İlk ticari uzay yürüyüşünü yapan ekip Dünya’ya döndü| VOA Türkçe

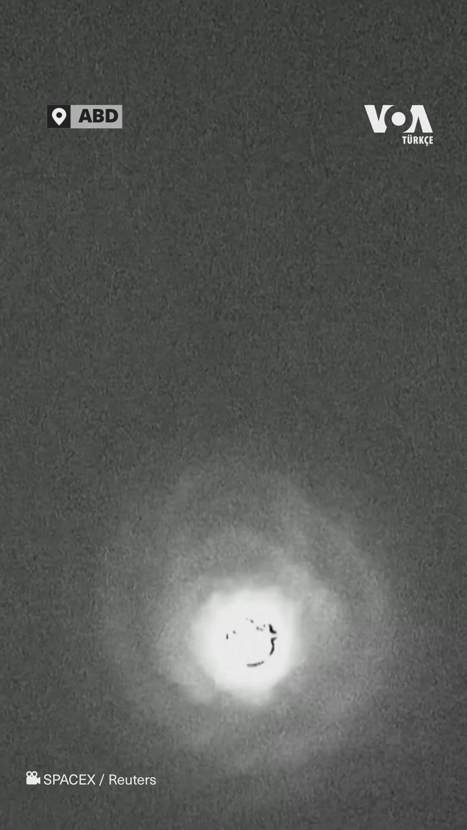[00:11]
There we can see that the drug shoots have successfully deployed This is such a great thermal shot of the the dragon
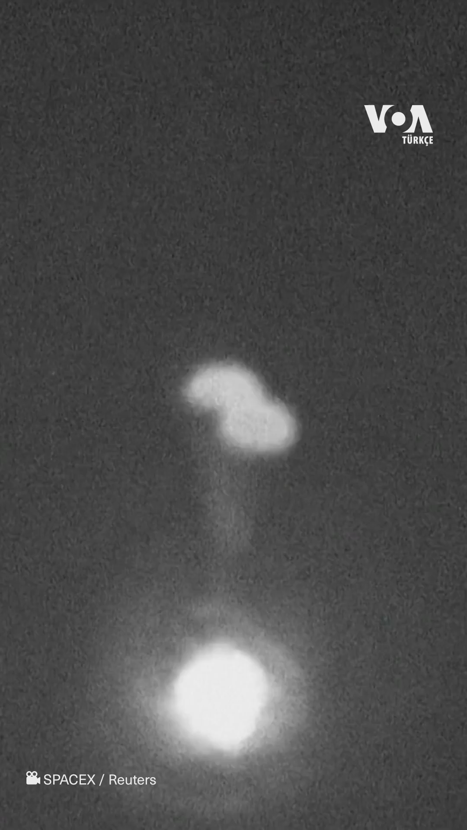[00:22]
capsule you can see it turning a little bit with the drug parachutes and and
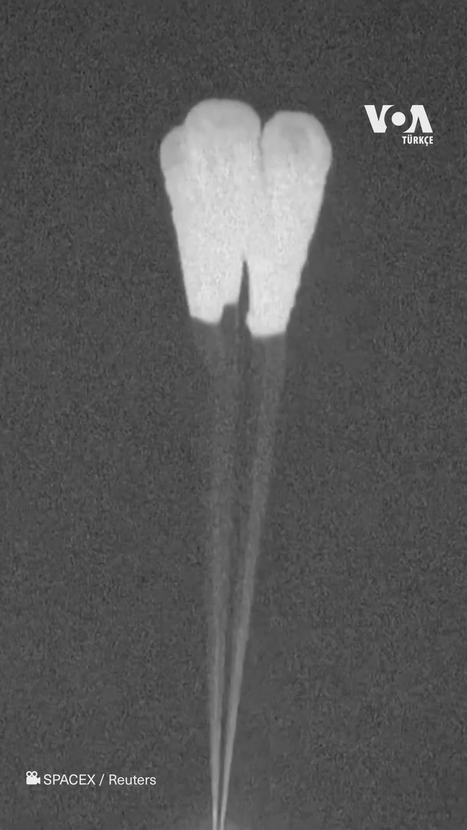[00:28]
There are the four main chutes now deployed. They'll slowly open up to their full deployment here and
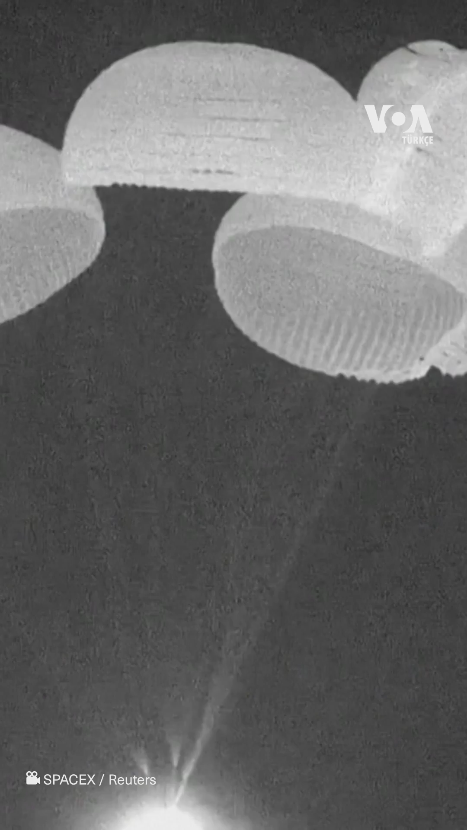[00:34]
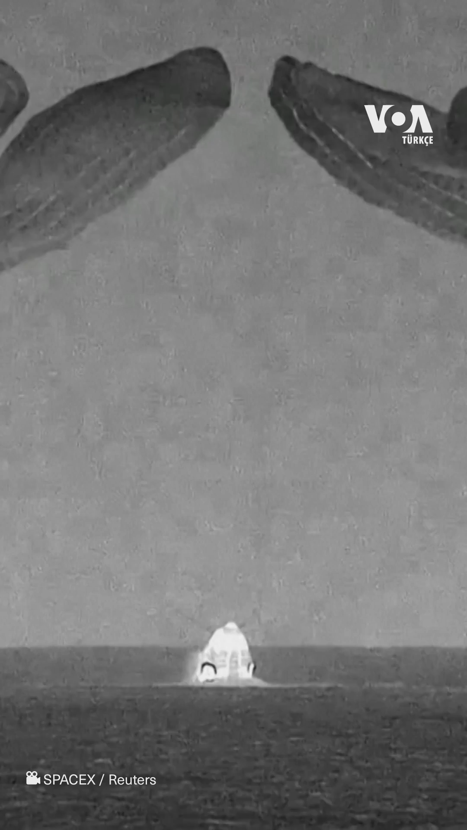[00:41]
There you can see See the basin where the main parachutes were located.